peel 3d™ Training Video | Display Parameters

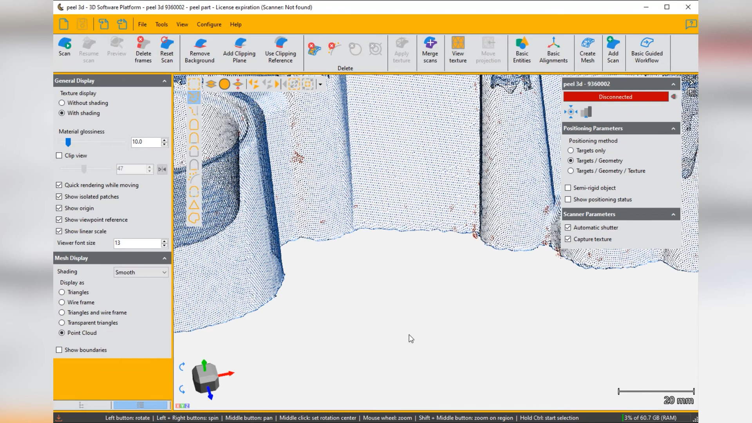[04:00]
without the interconnecting so just the nodes of the triangles
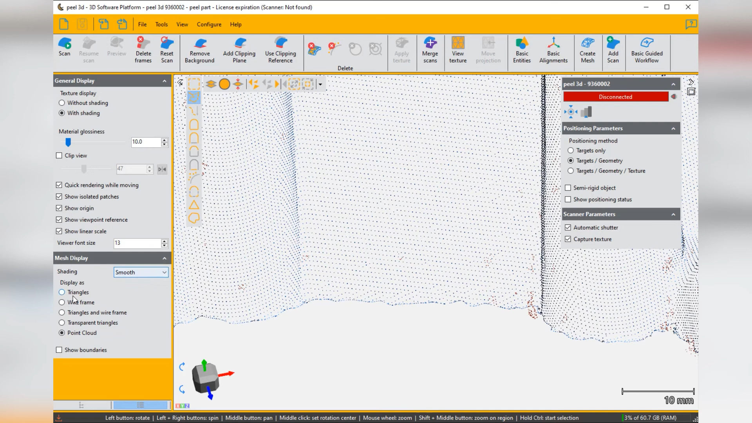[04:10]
and i forgot to mention that you can choose let's go back to this pretty much the standard you can choose
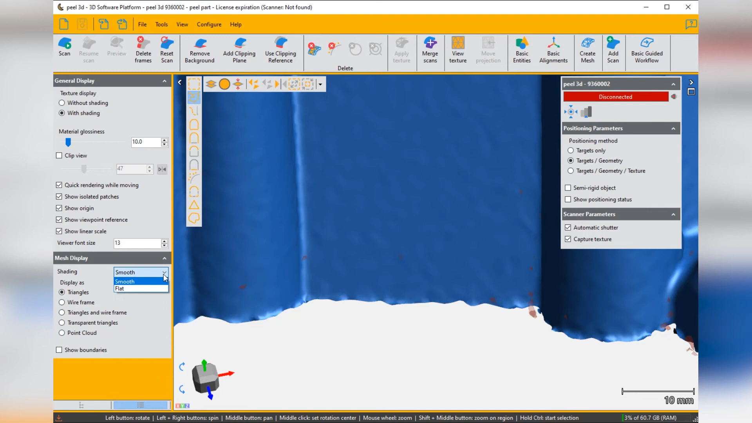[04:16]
whether it shows you flat triangles now this we have to zoom in for